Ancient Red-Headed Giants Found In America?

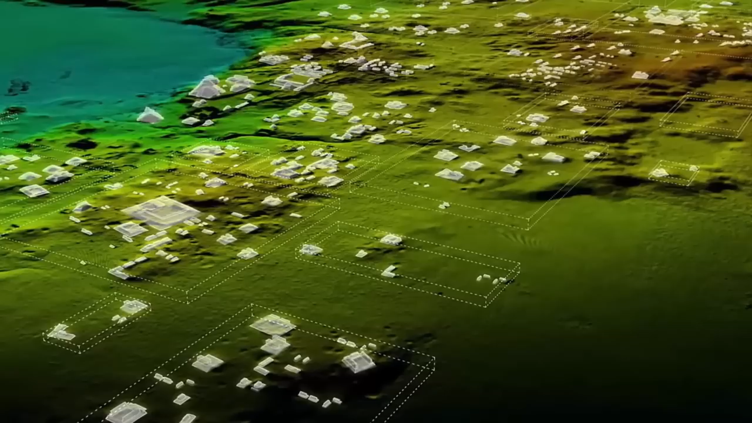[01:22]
somehow avoiding the suffocation of trees, it has been discovered that these sites, long argued as separate sites of habitation, were, in reality,
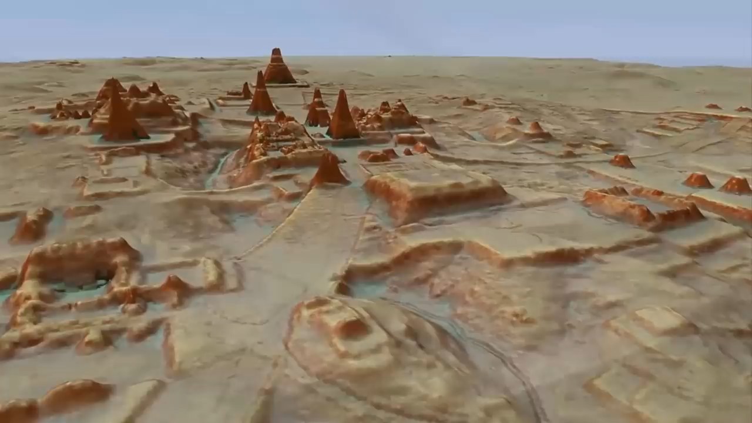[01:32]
once part of the same gigantic city,